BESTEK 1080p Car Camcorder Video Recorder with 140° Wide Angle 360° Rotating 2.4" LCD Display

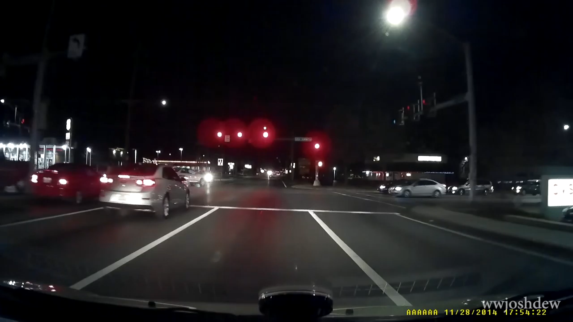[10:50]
road driving on 23rd street and uh just cruising around seeing how well this thing picks up i got it right underneath my mark
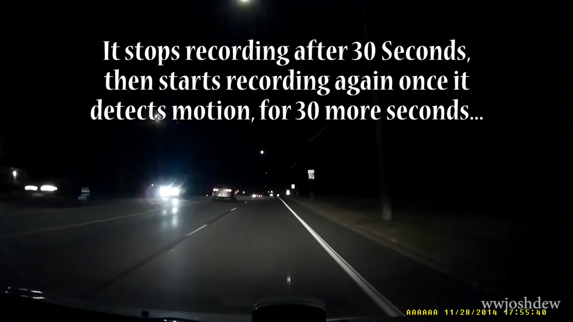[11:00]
fine i just picking up my voice at the moment pressing the down arrow while it's uh in the home screen where you're seeing the viewfinder over to the settings where you can configure the date the time and other settings like that so that's pretty cool i so far i like it it seems to be pretty steady i have it up in my window and i just hit a little bump there that was actually past me so i'm gonna pull over here in a
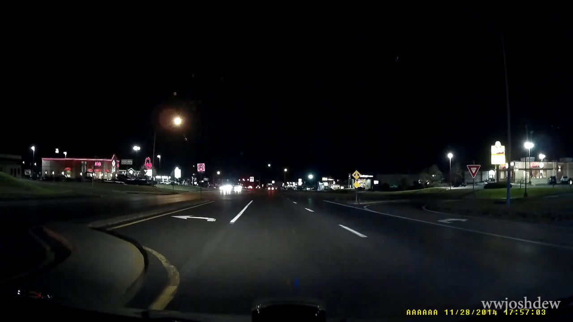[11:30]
second wow yeah so obviously viewing it on this tiny little
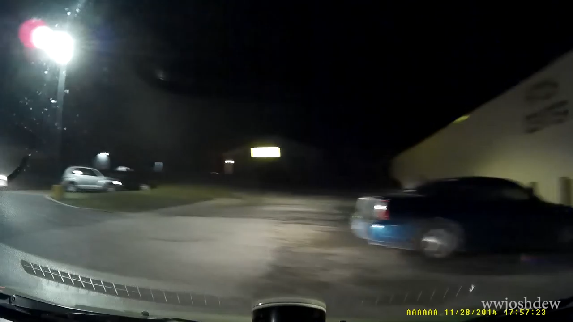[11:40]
screen we'll have to see what it looks like on the computer and when you're viewing it
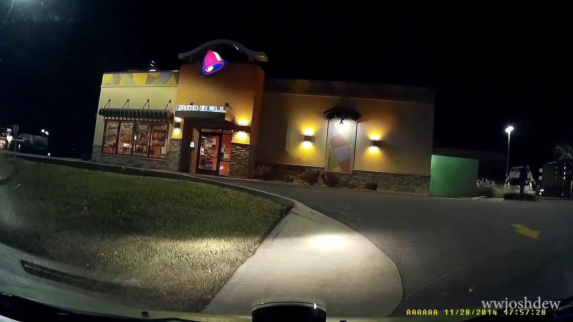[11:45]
and stuff so i need to turn around here and head back home but yeah so this is an example of what it's going to look like when you're viewing it you
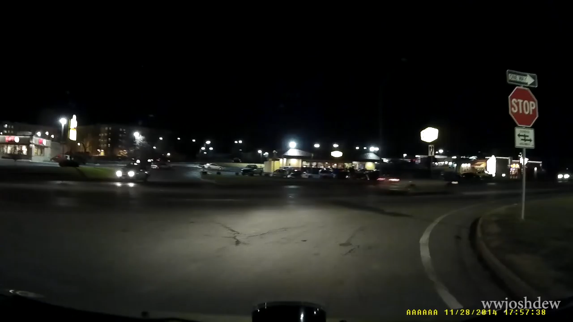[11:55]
know at home uh if you turn off the lube option it'll just keep her